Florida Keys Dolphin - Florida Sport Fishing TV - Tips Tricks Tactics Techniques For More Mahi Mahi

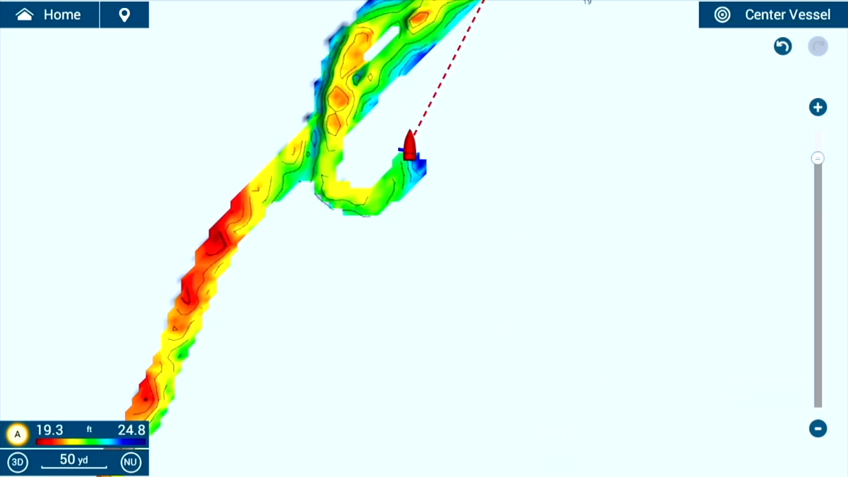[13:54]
And we're raising the bar again with Navnet's Easy Touch 3's new PVG and Fish It Drift It technologies.